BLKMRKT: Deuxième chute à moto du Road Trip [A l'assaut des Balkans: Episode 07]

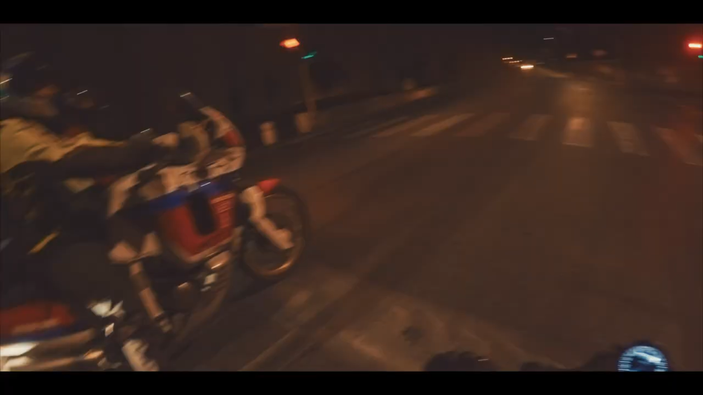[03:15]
n'a même plus de phare sur son CB500 Obligé de l'escorter Quitte à avancer, on continue sur l'itinéraire que l'on avait initialement prévu pour le lendemain On finira par trouver un coin d'herbe ou camper quelques heures plus tard Le truc,
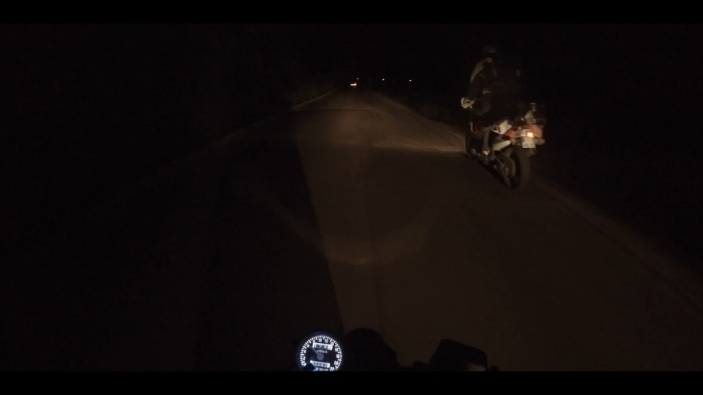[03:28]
c'est que des habitations n'étaient pas loin de là où on dormait Alors qu'on commençait à installer notre campement,
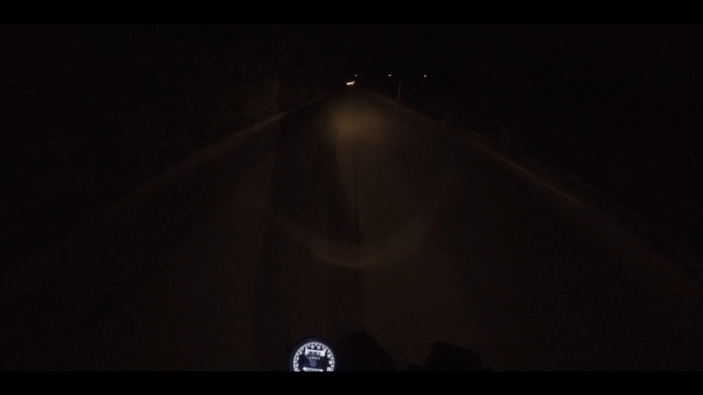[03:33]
j'entends une voiture arriver à fond Je dis à Baloo Coupe ta lampe mec, on a de la compagnie, baissez-vous les gars La voiture est passée deux fois devant nous et nous cherchait On a attendu un peu que la voiture se gare et que les choses se calment On prend la décision de rester ici et de partir tôt le lendemain matin Il est plus de 2h du mat' et je dois encore décharger toutes les gopros et charger toutes les batteries Allez, je reste positif car demain si tout se passe bien, on est du côté de Nice Et on dort dans un Airbnb avec une grosse piscine